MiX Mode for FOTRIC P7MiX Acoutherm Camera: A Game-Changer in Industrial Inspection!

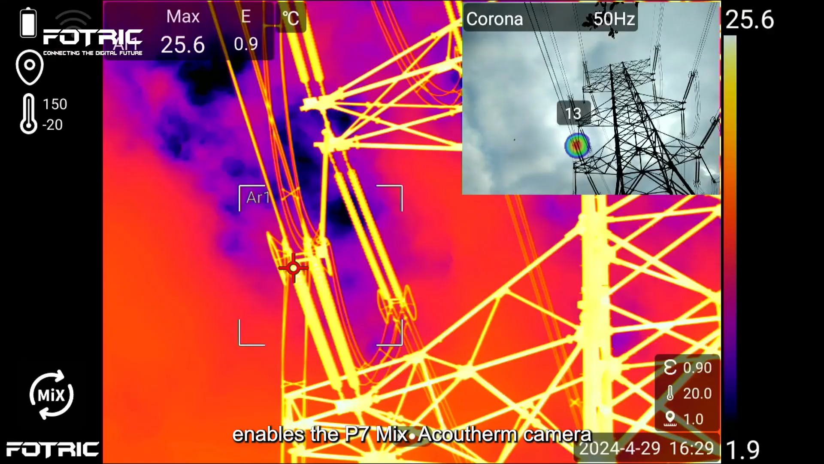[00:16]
On screen: max 25.6°C
Switching to mix mode enables the P7 Mix ACUS Therm Camera to simultaneously collect thermal and acoustic data of the inspected object.
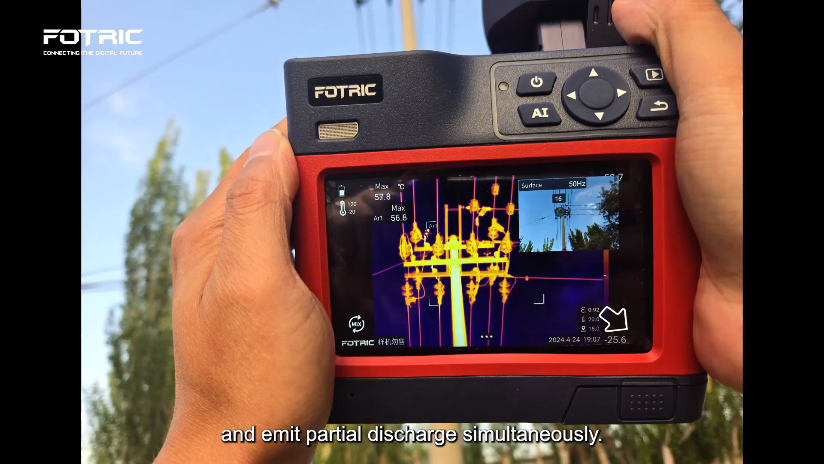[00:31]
In mix mode, the ACUS Therm Camera can detect both issues concurrently, increasing inspection efficiency.
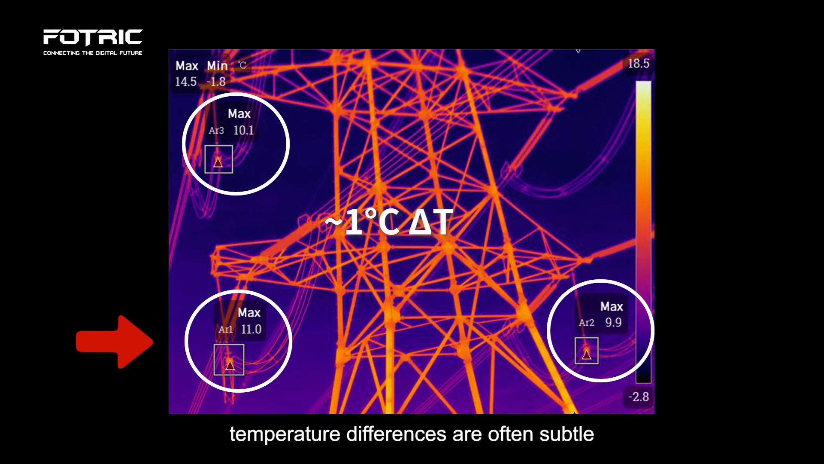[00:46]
On screen: min -1.8°C
In thermal imaging mode, temperature differences are often subtle and can be easily missed by inspectors. However, the acoustic signal stands out against the background.